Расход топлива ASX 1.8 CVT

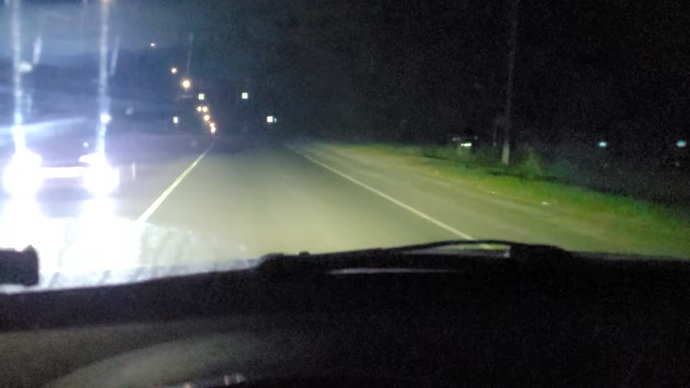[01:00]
слепит все что можно на дорогу не светит ну вот проехал несколько десятков километров расход упал уже до 6 6
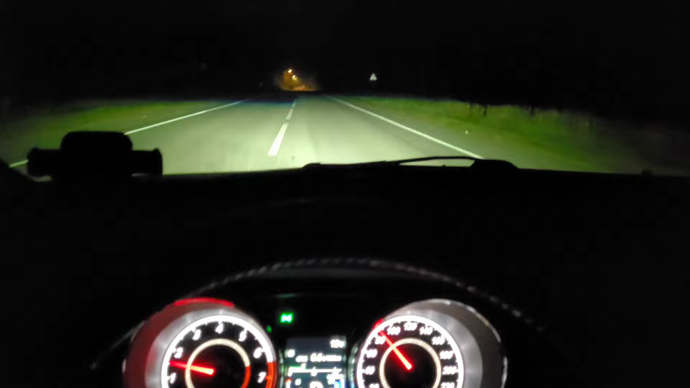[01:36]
еще ехать и ехать еду 90 стоит
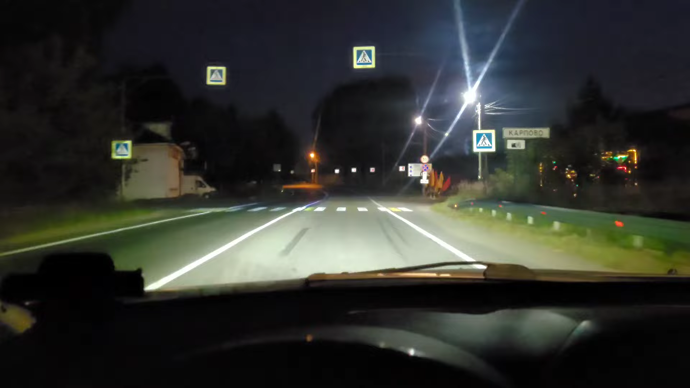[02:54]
и нормально не разогнаться вот опять 50 камеры да и 40 были до этого знаки да и будут наверно еще 50-40 50-40 вот и едешь вот так вот 60 километров в час ну 65 плетешься а попадешь с каким-то грузовиком все вообще церковь церковь красивая
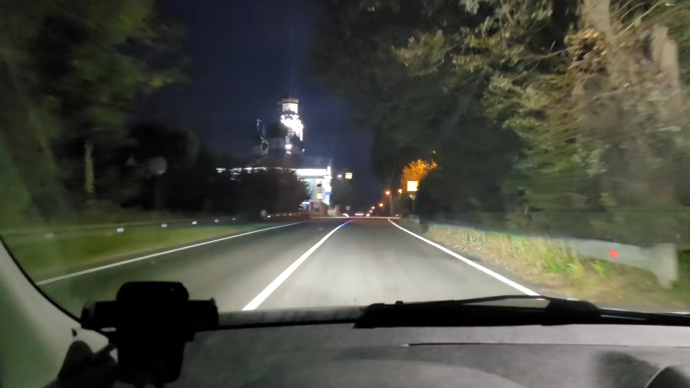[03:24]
здесь сейчас чуть поменьше расход будет
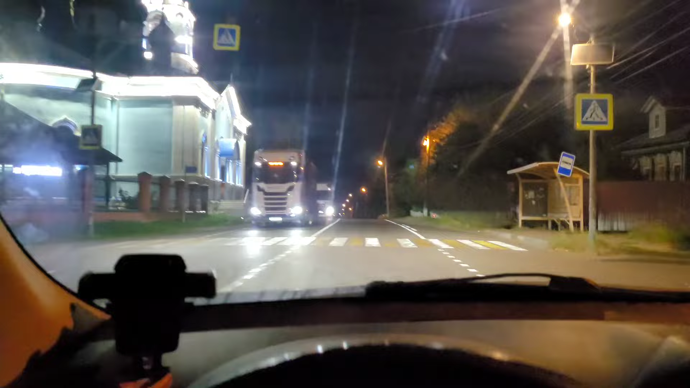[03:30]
вот видите все еле-еле едут до Москвы до Москвы прям вот так вот полтинники а до Москвы еще ехать и ехать в том же деревне сейчас 6,2 расход или как говорится тише ехать дальше будешь да скорее всего
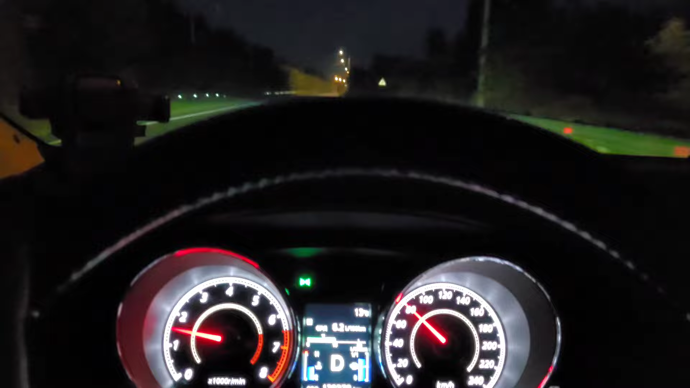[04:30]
да все можно допустим разогнаться но этот разгон будет сейчас сами посмотрите недолгим то есть опять вот начинаются ограничения но сразу не может полтинник стоять вот 70 потом 50 все все приехали камера вот где пешеходный переход камера даже вне населенного пункта то есть всю дорогу не комфортненько ехать так скажем